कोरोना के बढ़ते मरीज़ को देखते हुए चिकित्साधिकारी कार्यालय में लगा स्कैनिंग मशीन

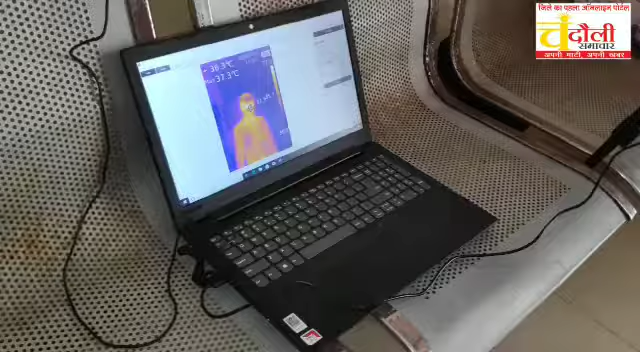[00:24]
यह मसीन आपके पूरे बॉड़ी को स्कैन करेगी और आपका टंप्रेचर बताएगी